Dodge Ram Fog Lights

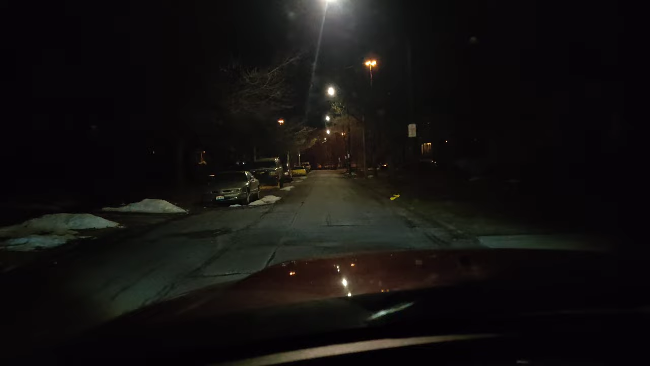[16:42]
lights right now I'm driving with only fog lights on and I'm going to turn it off turn it back on this is just fog lights and these are my headlights these are with the headlights and remember my windshield is tinted so it looks a little bit more darker and uh in person and on camera so this is how it looks here uh I'm going to turn off my headlights and these are just the fog lights so no lights this is just fog lights
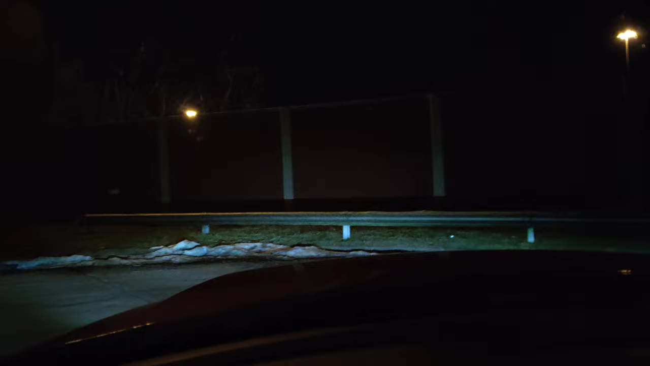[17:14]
so here you go here's again this is just my fog lights and then when I go outside this is how it looks look at that just fog lights and this is what my headlights and that's how it looks look at that and then when you look outside look at that